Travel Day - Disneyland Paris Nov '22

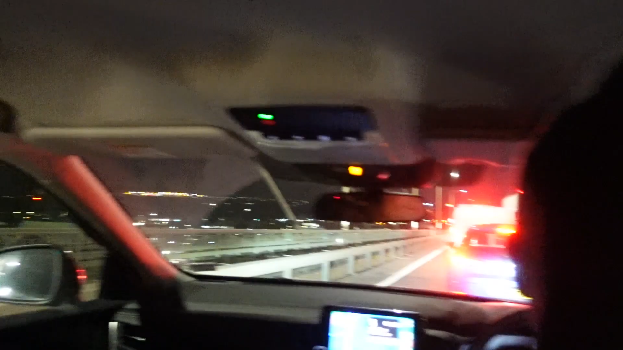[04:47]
It's going to be excited. Yeah, as you can see, traffic.
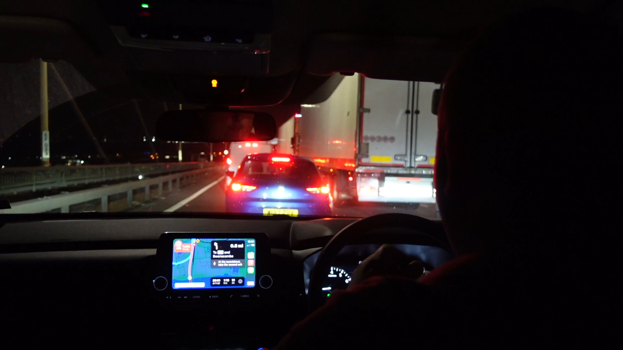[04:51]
Hello, you lot. Oh, folks, it's a bit dark.